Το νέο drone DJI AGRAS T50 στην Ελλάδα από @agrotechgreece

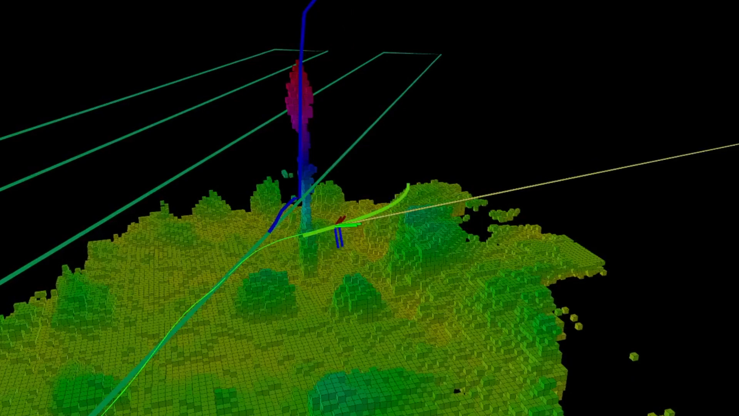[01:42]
With two sets of binocular vision sensors, it can accurately sense terrain and depict obstacles in detail for automatic obstacle bypassing and terrain following over steep slopes.